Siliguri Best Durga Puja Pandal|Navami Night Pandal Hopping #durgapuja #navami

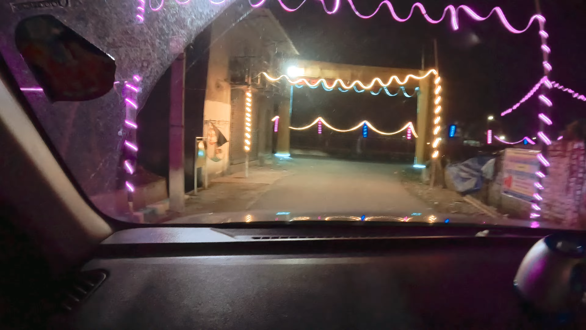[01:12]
सो कल दशमी है उससे पहले ये हमारा गांव कितना प्यारा लग रहा है देखो। इस बार उन्होंने फर्स्ट टाइम किया है फर्स्ट एफर्ट में बहुत ही प्यारा मतलब सब जन ने मिलके किया हुआ है।
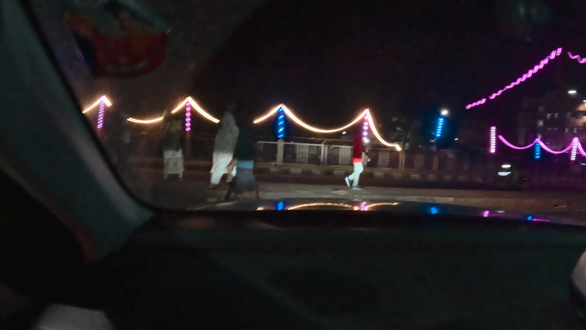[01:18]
और ये रहा हमारा आज का नवरात्रि नाइट स्टार्ट हो चुका है दोस्तों।
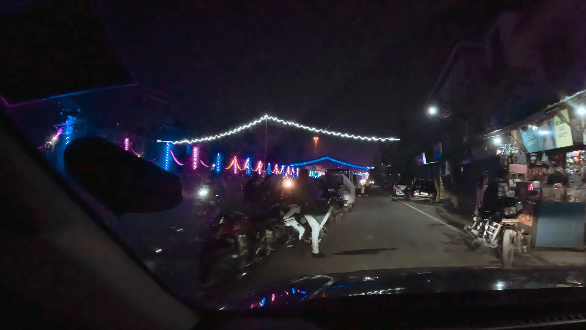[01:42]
जुड़े हुए हो तो देख सकते हैं कि मतलब इतना प्यारा लग रहा है बागडोगरा क्या ही बताओ आपको यार।
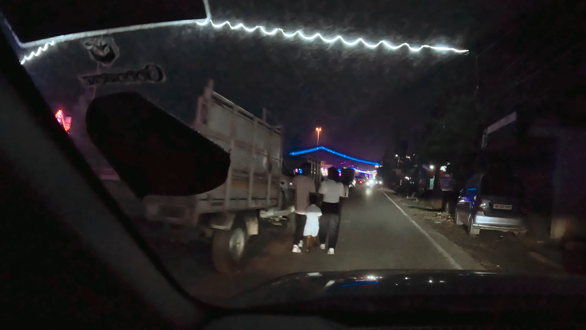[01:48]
ऐसा दिख रहा है ब्यूटिफुल नवरात्रि नाइट एंड वी आर जस्ट लविंग इट।
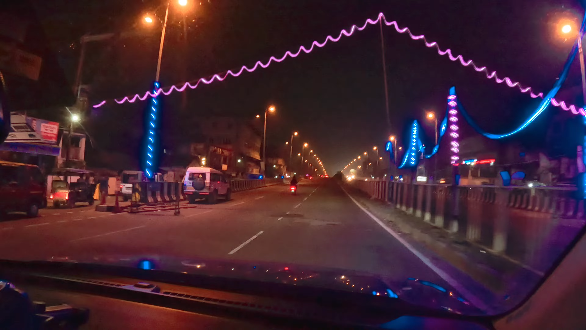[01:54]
मैं और अनिशा निकल चुके हैं नवरात्रि रात को घूमने के लिए।